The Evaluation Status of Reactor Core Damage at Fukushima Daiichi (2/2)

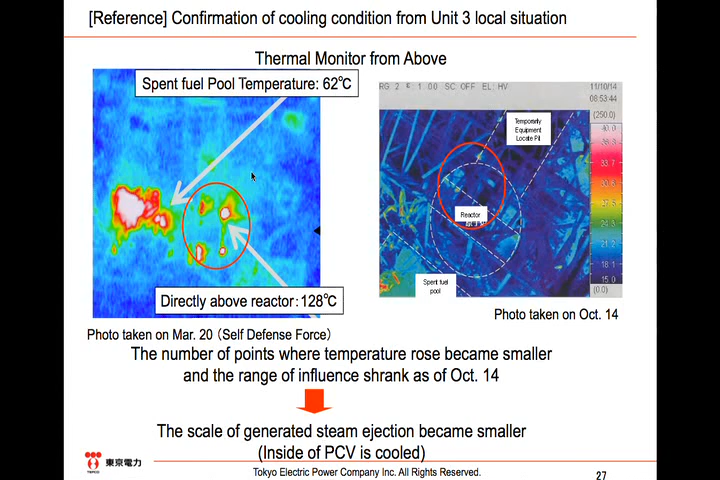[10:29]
but on October 14, the areas of temperature increase became smaller. Hence, we believe that high temperature steam is not leaking from the PCV. little temperature in a The temperature in the canvases is not leaking, and the temperature of the reactor is not leaking.